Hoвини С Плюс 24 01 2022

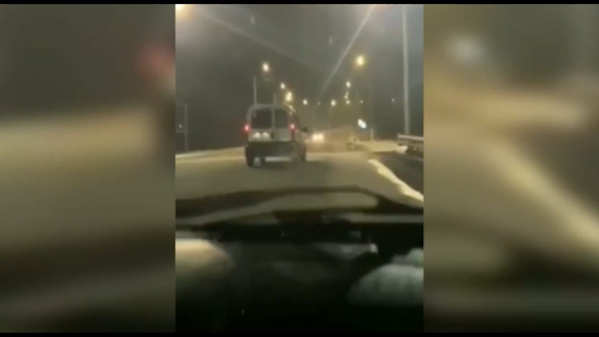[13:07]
На відео, яке зафільмували очевидці та камери відеоспостереження, видно, як водій автомобілю Рено їде з відчиненими дверима.